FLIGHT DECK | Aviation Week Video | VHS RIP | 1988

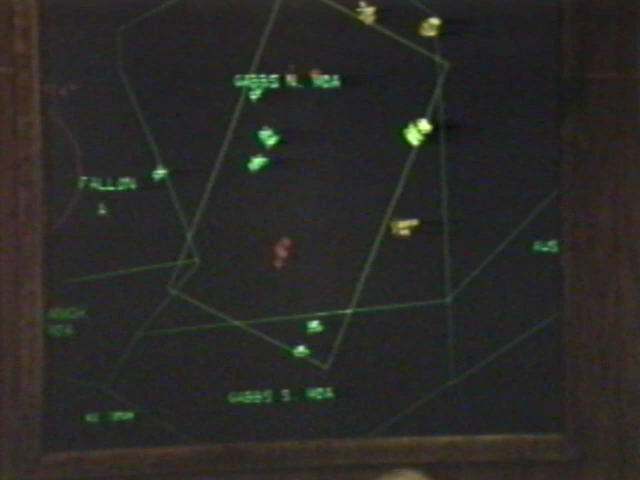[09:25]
The results are then critiqued with the help of the Cubic Corporation's real-time visual display of who made it and who didn't.
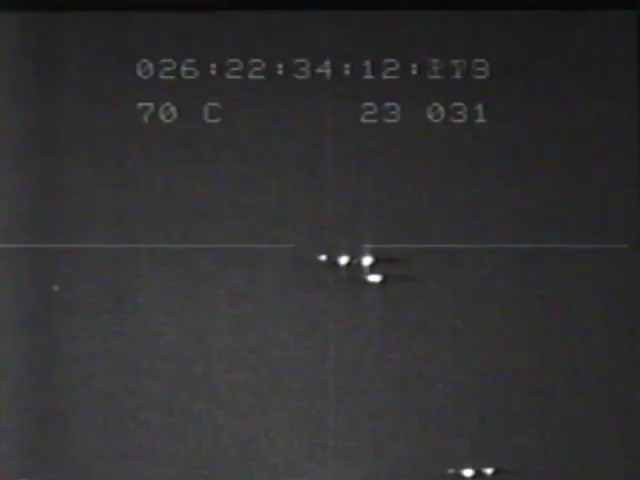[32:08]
In bad weather or at night,
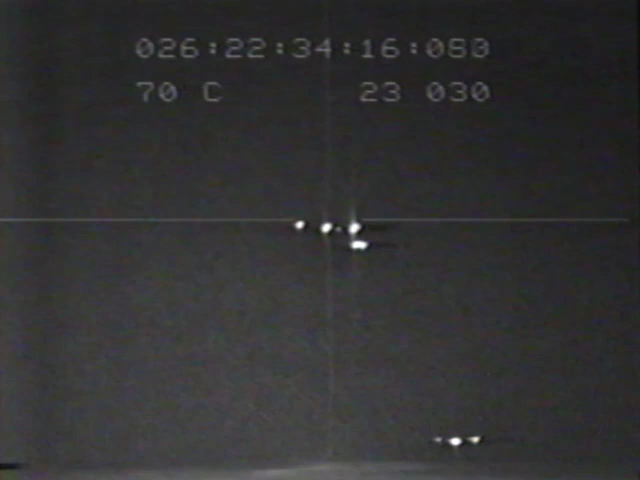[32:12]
sophisticated equipment coupled with a heads-up display allows the LSO team to see a presentation of the approaching aircraft before it breaks into the clear.
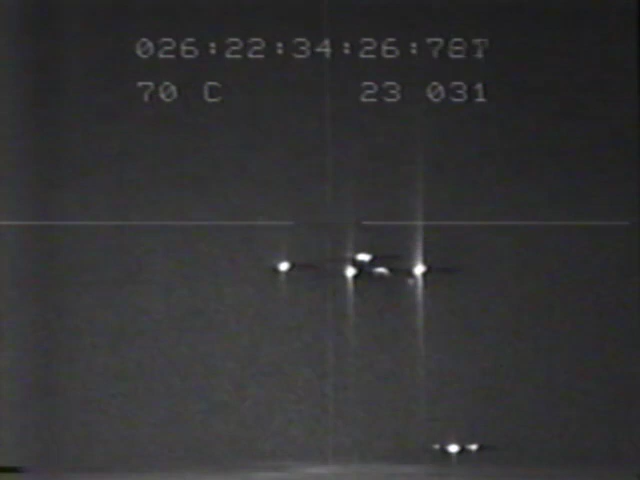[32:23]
The plat screen, which displays an image of the approach from the centerline perspective, will reveal whether the plane is drifting right or left just before touchdown.